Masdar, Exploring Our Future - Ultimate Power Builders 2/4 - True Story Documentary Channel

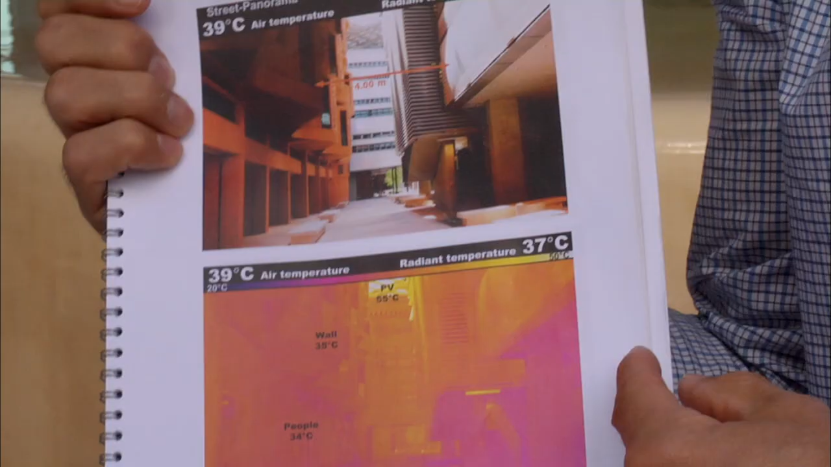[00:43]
We've reduced the temperature that the body experiences by 20 degrees.